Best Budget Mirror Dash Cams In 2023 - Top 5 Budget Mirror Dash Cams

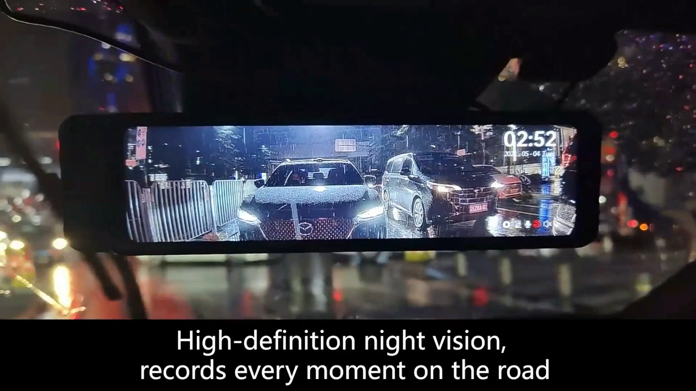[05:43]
including black screen, restart, deformation caused by high temperature, and so on. So it can record high definition and smooth images no matter if it is in daylight or at night.